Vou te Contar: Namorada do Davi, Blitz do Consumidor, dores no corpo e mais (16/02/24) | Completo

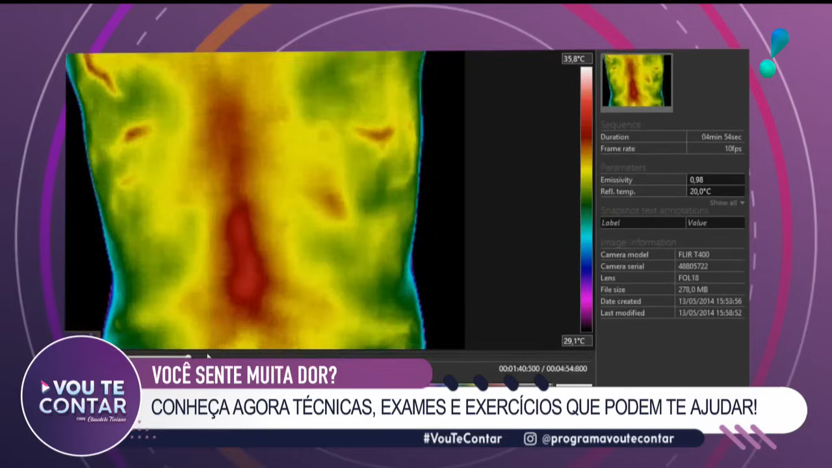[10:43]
On screen: scale top 35.8°C, scale bottom 29.1°C
O exemplo disso é a Dona Maria Lúcia. Ela veio para a gente com uma dor referida, refletindo na perna.
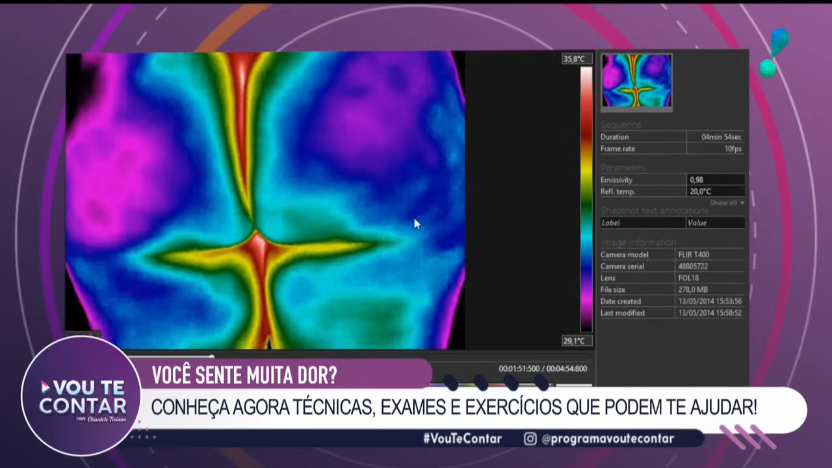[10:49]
On screen: scale top 35.8°C, scale bottom 29.1°C
E quando nós fizemos a termografia nela, nós conseguimos constar e perceber que existe um aumento de temperatura na bursa, que é a famosa bursite, né?
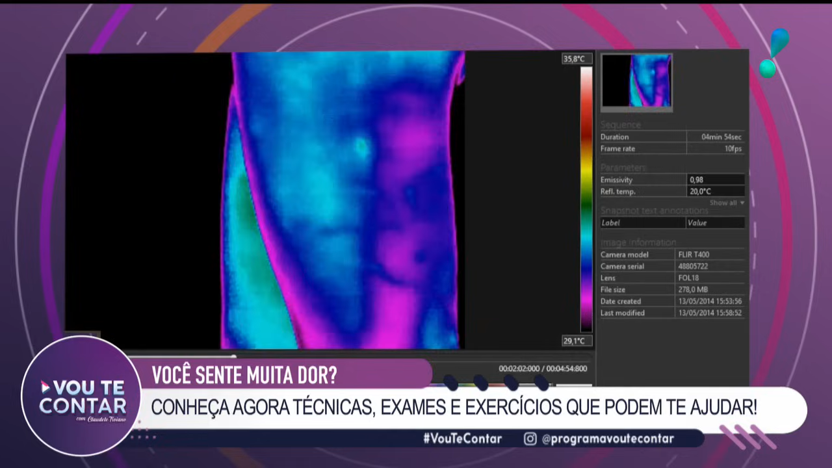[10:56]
On screen: scale top 35.8°C, scale bottom 29.1°C
O quadril dela estava com um aumento de processo inflamatório
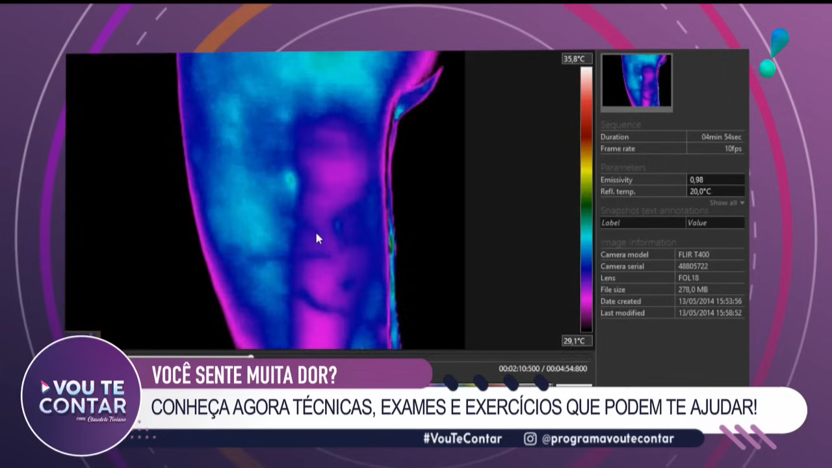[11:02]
On screen: scale top 35.8°C, scale bottom 29.1°C
e isso faz com que irradie para a perna. Então, se ela viesse no meu consultório e falasse que gostaria de fazer um tratamento na dor origem dela,
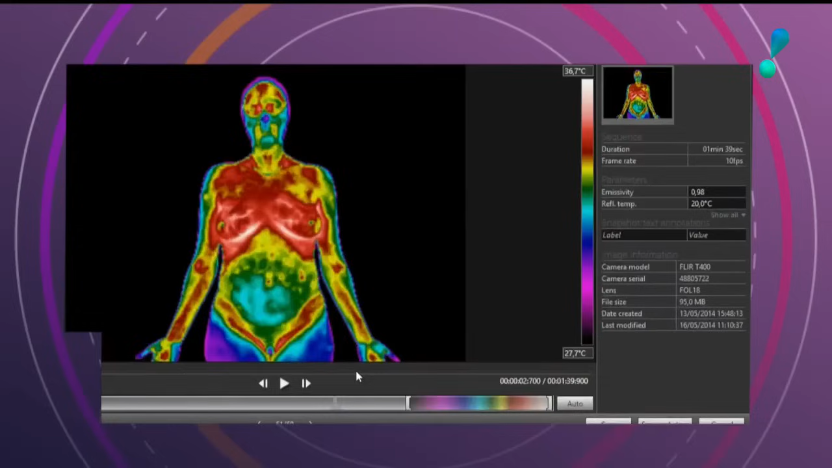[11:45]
On screen: scale top 36.7°C, scale bottom 27.7°C
Certo, aí você veio, fez o exame da termografia? Sim, eu fiz o exame da termografia, aí...
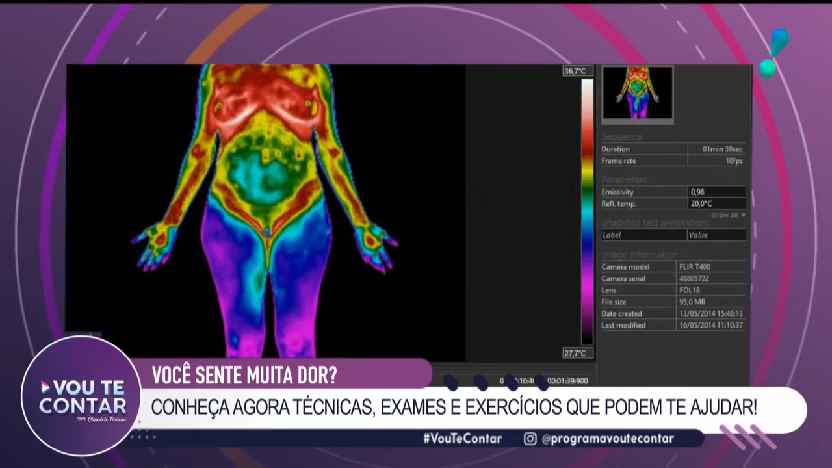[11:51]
On screen: scale top 36.7°C, scale bottom 27.7°C
É, foi detectado bursite, né, do lado esquerdo, que é justamente onde eu senti a dor. Uhum.